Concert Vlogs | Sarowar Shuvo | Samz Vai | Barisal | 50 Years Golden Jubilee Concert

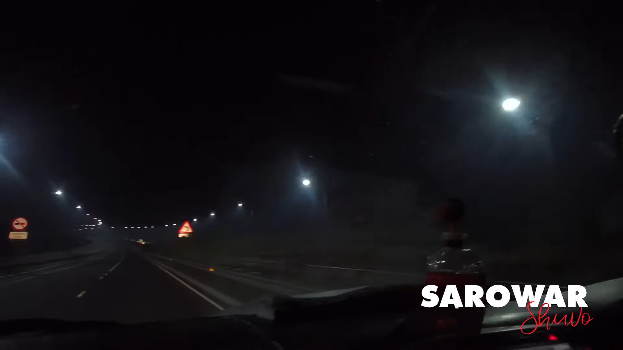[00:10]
এখন ভোররাত 4:30 বাজে। ঢাকা থেকে আমরা রওনা হয়েছি মাওয়া ঘাটের উদ্দেশ্যে এবং অলরেডি আমরা পৌঁছে গেছি মাওয়া ঘাটে।
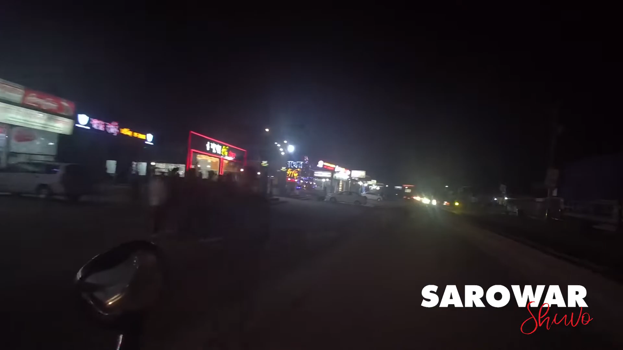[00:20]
এই যে দেখতে পাচ্ছেন, এগুলো মাওয়া ঘাটের সব বিখ্যাত বিখ্যাত রেস্টুরেন্ট।
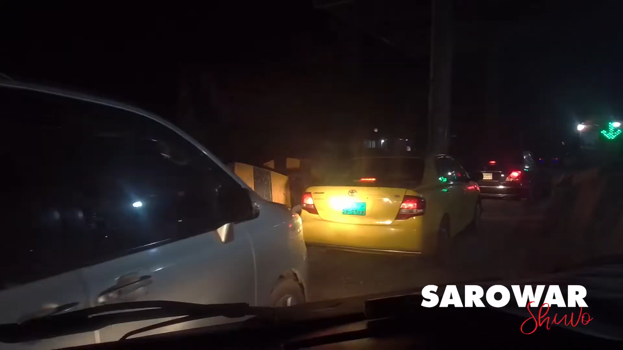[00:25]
মাওয়া ঘাটে অবশ্য জ্যামও দেখা যাচ্ছে। এখানে ফেরিঘাটে উঠতে হলে অনেক জ্যাম পোহাতে হয়।